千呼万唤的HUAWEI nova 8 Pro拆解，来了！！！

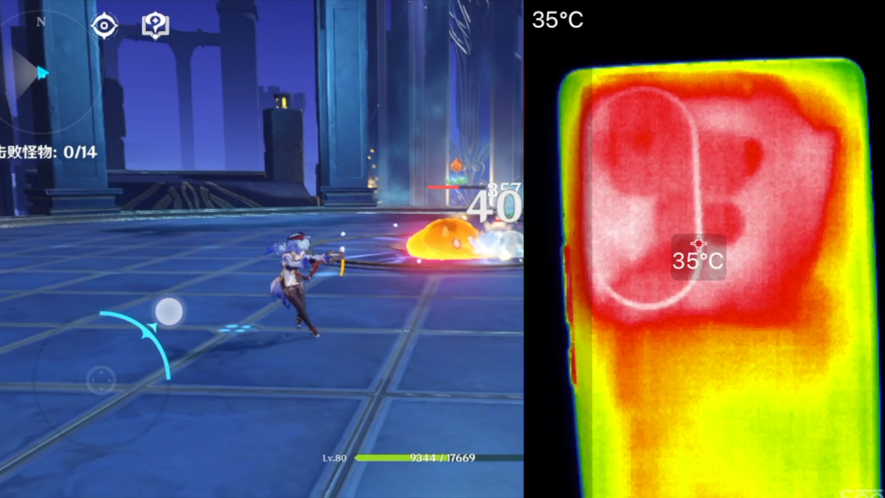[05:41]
On screen: spot 35°C
拆机之前我们在室温20度左右的
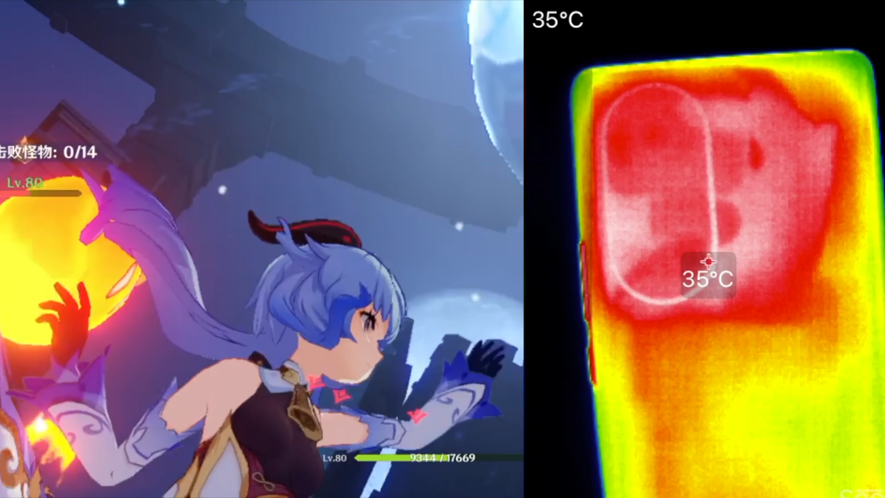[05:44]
On screen: spot 35°C
情况下进行原神中画质一小时的游戏测试背面的最高温度在35度左右在
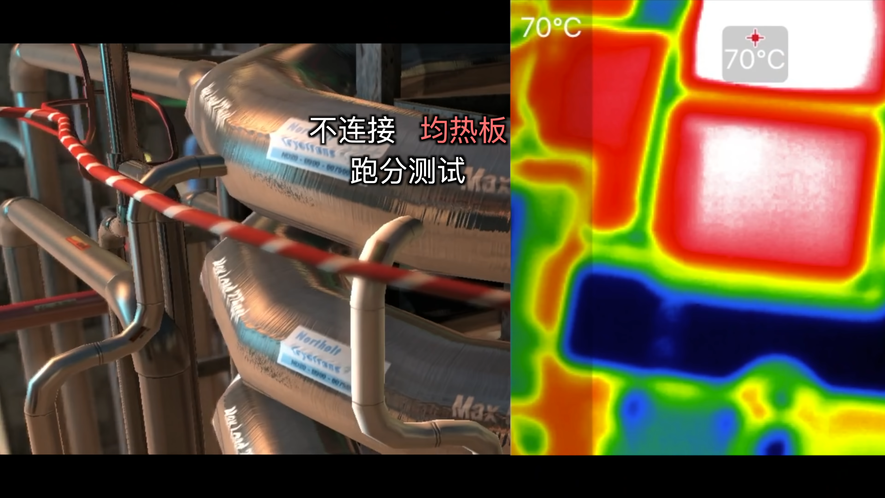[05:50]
On screen: spot 70°C
单板不接
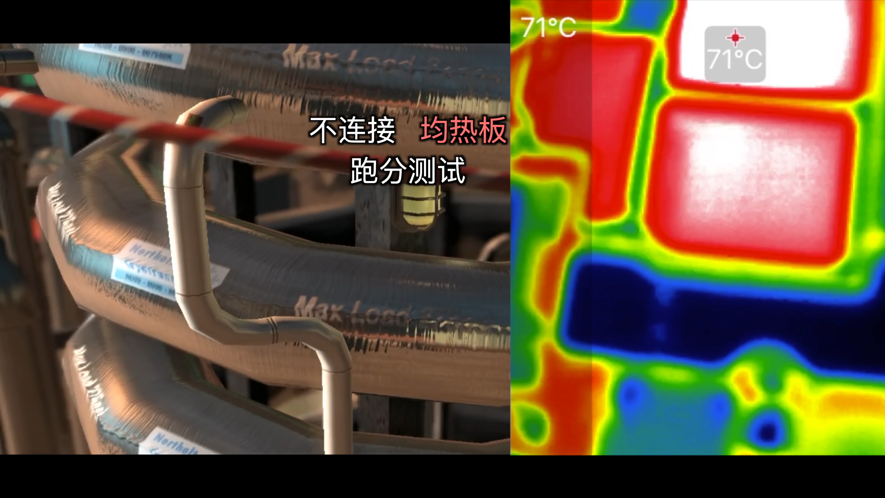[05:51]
On screen: spot 71°C
触均热板的极端条件下进行跑分温度瞬间飙到了75度以上
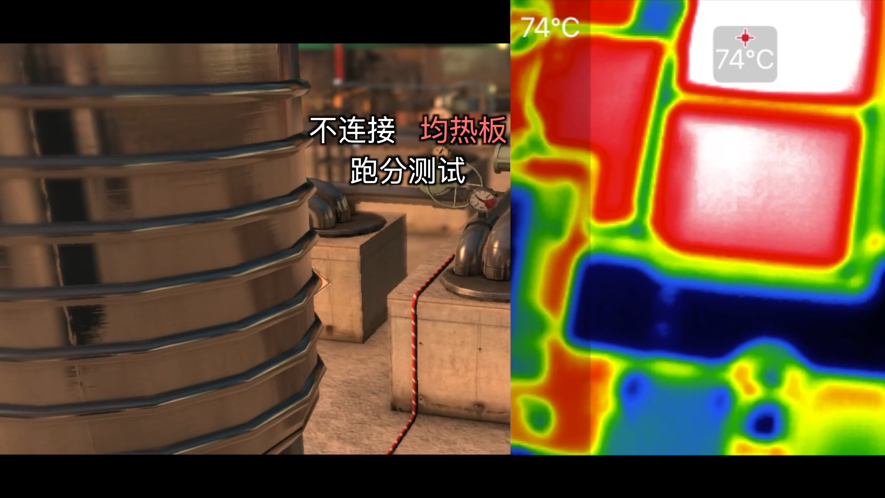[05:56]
On screen: spot 74°C
而主板与均热板连接后再次跑分可以看到最高的温
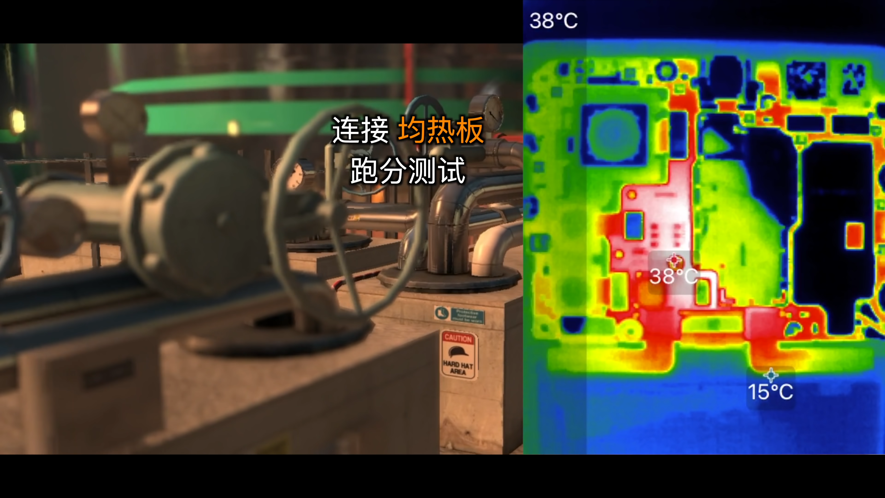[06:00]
度仅为38度这足以证明这块VC均热板的导热性能是非常出色的